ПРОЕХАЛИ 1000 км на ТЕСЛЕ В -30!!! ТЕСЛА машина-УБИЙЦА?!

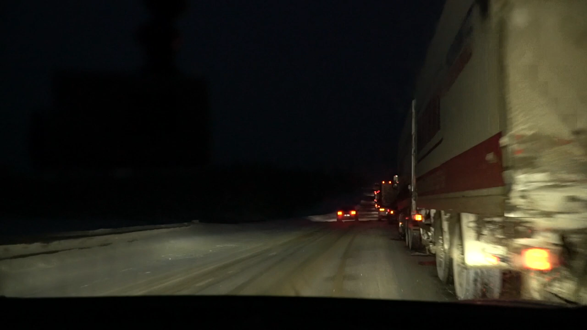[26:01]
В встречке, не съезжая, пришлось ехать около 10 минут. В длину пробка оказалась не один километр и не два, а целых три километра черного наглухо стоящего трафика. Что бы с нами стало, если бы мы остались там стоять? Акум бы высадился до комы 100%.
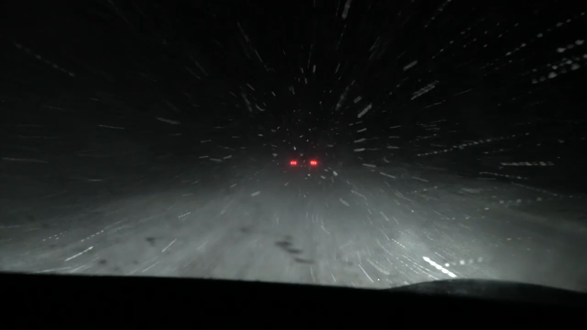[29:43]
Я не знаю. Стоило Сене только приноровиться к этой неуправляемой машине, как нас настигла настолько сильная метель, что видимость заканчивалась на впереди идущем авто.